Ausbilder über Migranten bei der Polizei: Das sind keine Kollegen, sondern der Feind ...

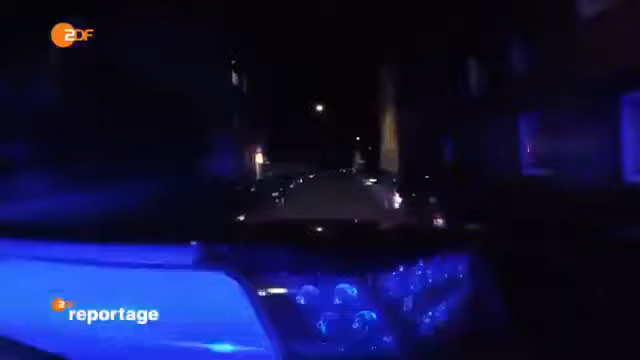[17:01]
Einsatz in Hannover Mitte. Nach einer Schlägerei sind die Täter flüchtig. Atta und Nadja nehmen die Verfolgung auf. Da hinten.